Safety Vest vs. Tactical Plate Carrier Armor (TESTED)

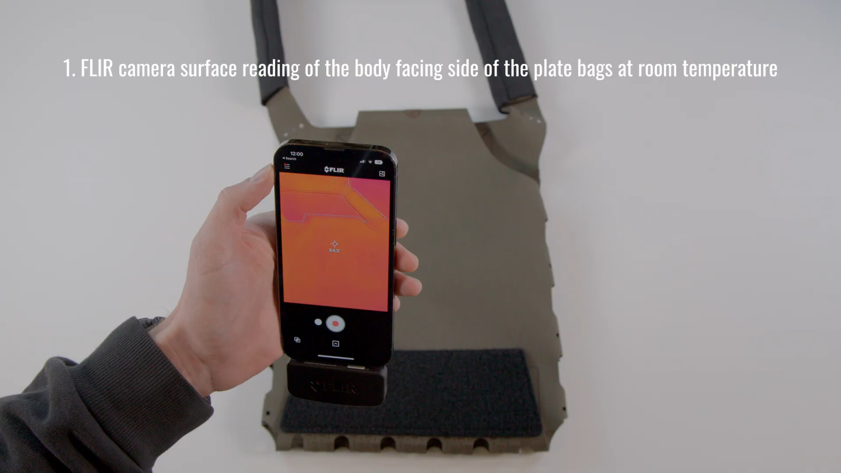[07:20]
the plate bags at room temperature next place a single ice plate curve fresh out of the freezer
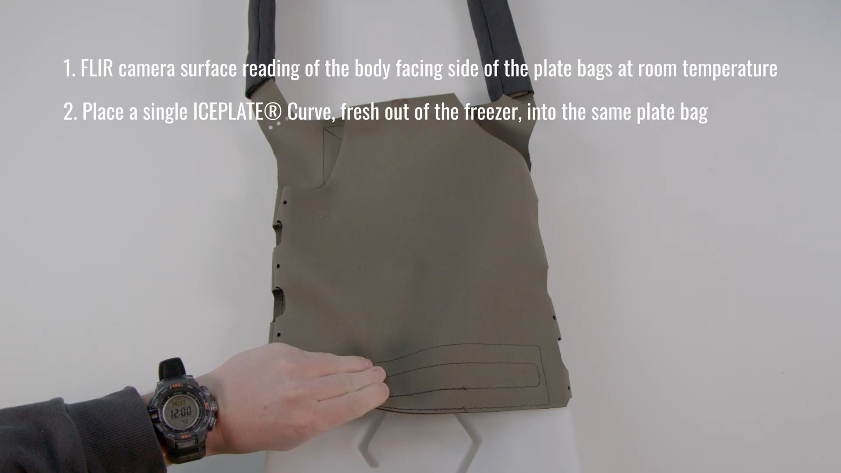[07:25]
into the same plate bag after that close the plate bag and place a hard armor plate
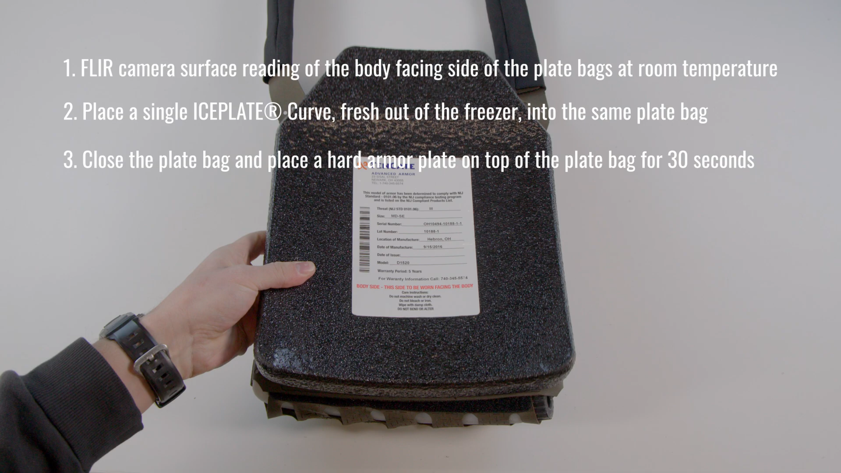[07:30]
on top of the plate bag for 30 seconds to simulate the effect of putting on the plate carrier use short exposure time to test efficiency not capacity next remove the hard armor plate from the surface of the subject plate bag and finally take a new flier surface temperature reading
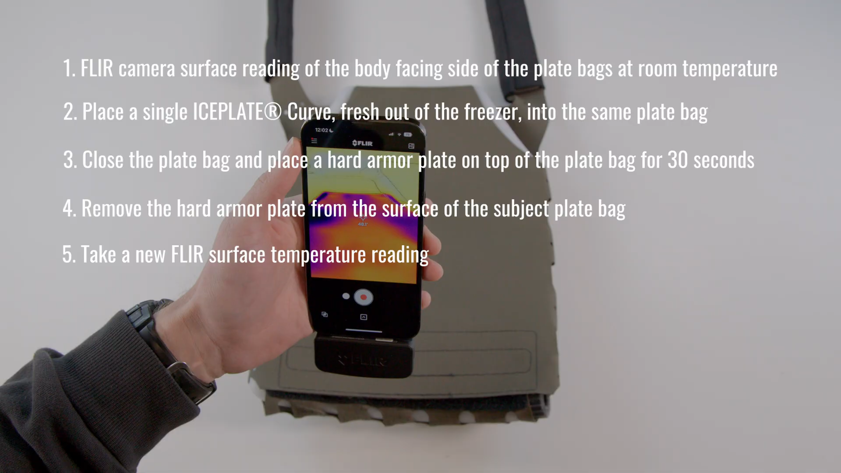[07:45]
slk gen 3 recorded a baseline surface temperature of 64 degrees fahrenheit
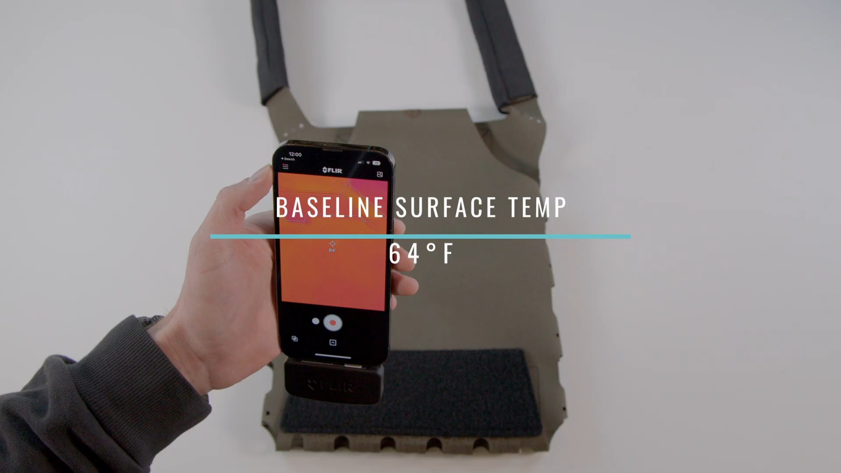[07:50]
and an ice plate inside temperature of 45 degrees fahrenheit which yields a thermal shift of